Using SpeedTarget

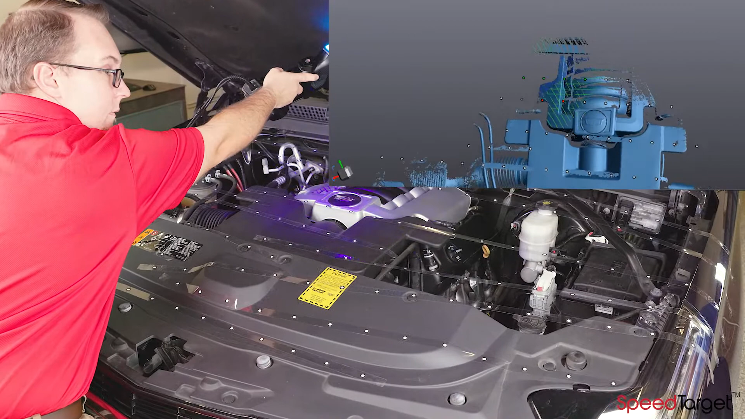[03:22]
you can apply the targets, 3D scan the object and remove the targets
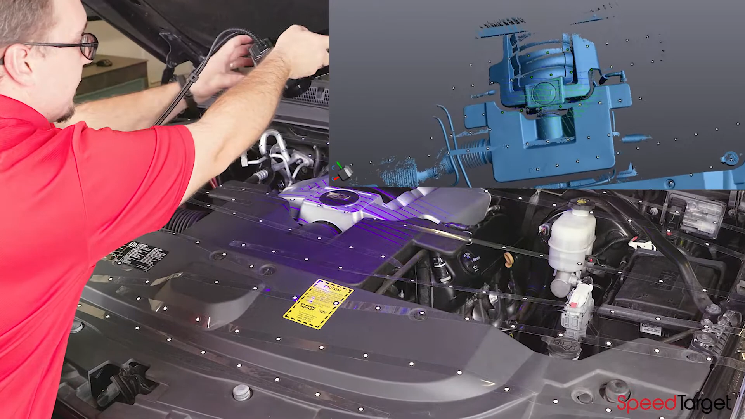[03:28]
faster than the time it takes just to apply the targets one at a time.